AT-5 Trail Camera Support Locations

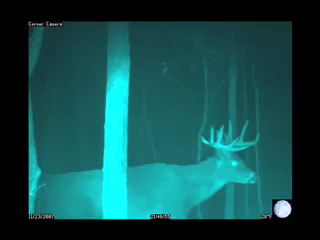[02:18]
And you can accomplish that with the AT5, get the perfect angle, as you can see the runways right here, and you're going to get that picture.